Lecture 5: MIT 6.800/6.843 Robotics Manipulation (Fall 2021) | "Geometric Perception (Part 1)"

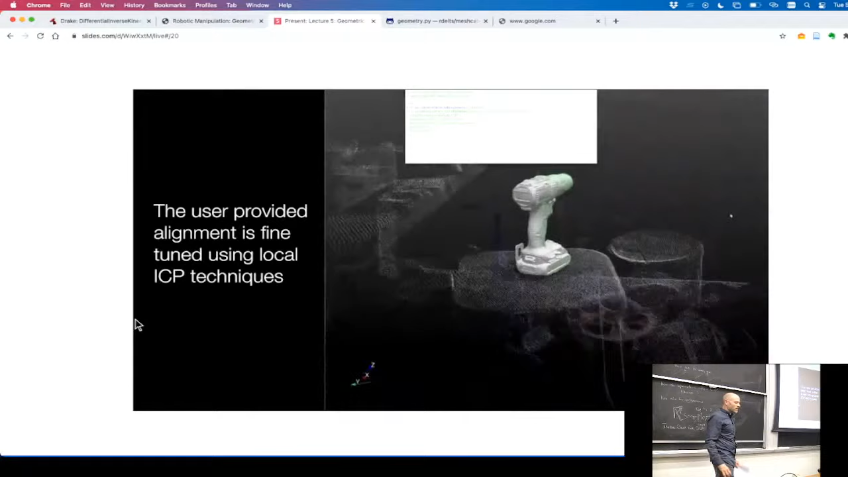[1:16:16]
and we just want to come up with ground truth labels of real world data.
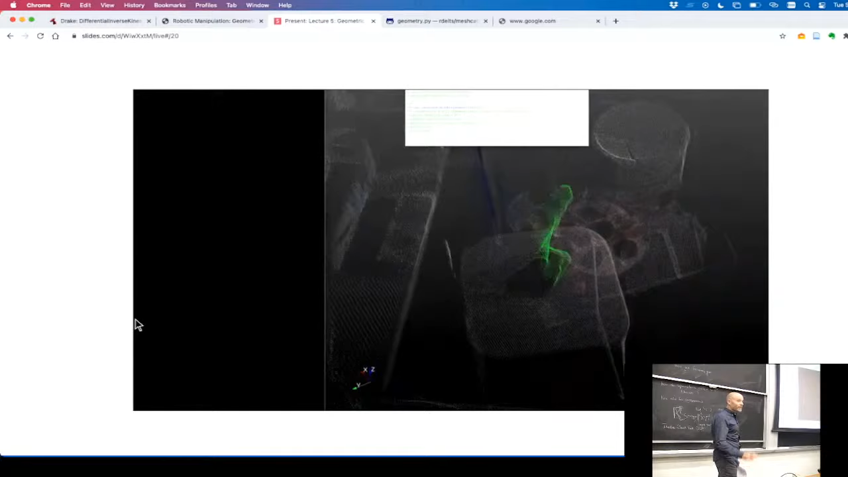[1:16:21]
We have a human give our initial guess. So the human says, it's around here, here, here, three clicks.